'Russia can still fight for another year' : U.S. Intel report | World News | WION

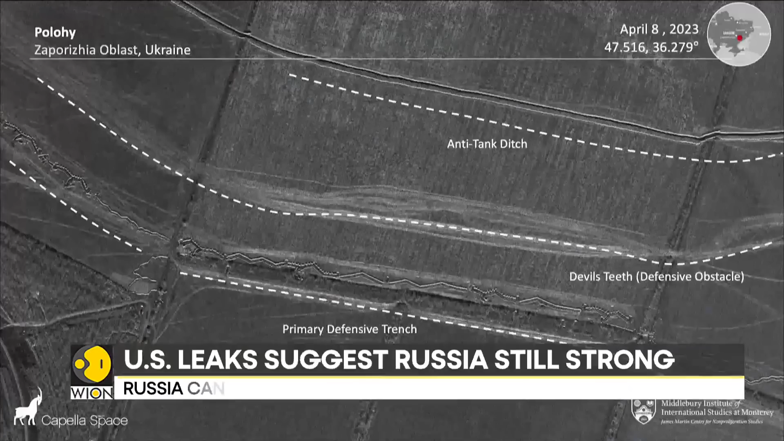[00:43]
The papers also indicate Russia is boosting its defenses on the ground to counter a major Ukrainian attack.
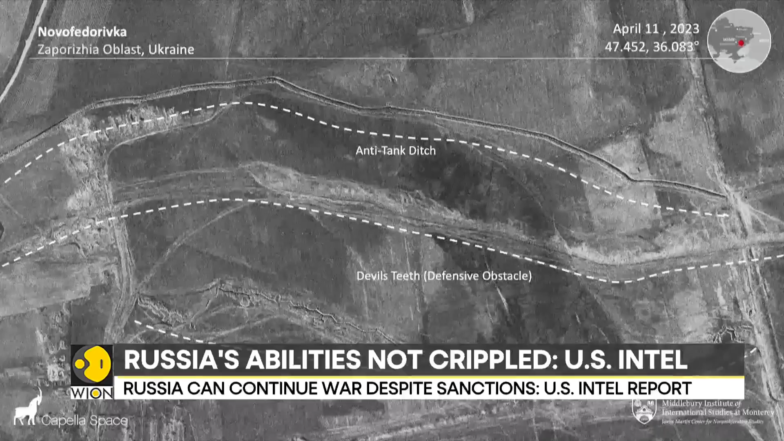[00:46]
Satellite images show a vast network of Russian fortifications